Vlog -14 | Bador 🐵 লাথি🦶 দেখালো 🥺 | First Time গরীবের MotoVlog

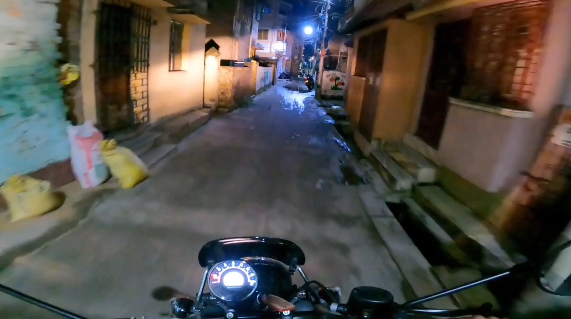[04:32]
যদি আমি মোটো ব্লক টাইপের আমার হেলমেটে সেট আপ করি।
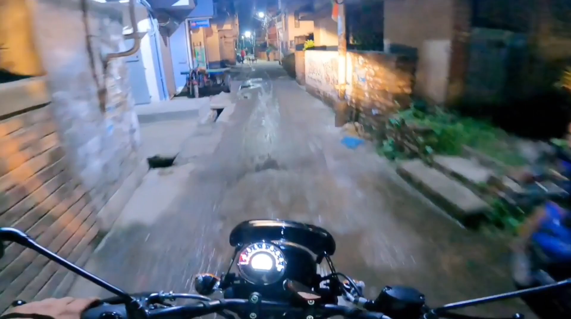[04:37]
তাই ভাবলাম এখন দরকার নেই, এখন চেপে যাই, পরে করা যাবে ওই সব। বা কাকুটা খুব ভালো কুকুরগুলোকে বিস্কিট দিচ্ছে, চর চর।
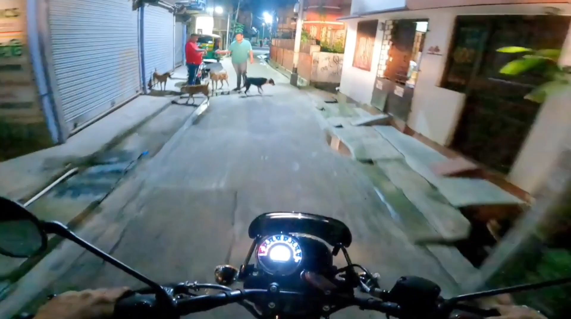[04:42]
মোটো ব্লক তো এইভাবেই হয় কথা বলতে বলতে, তাই না?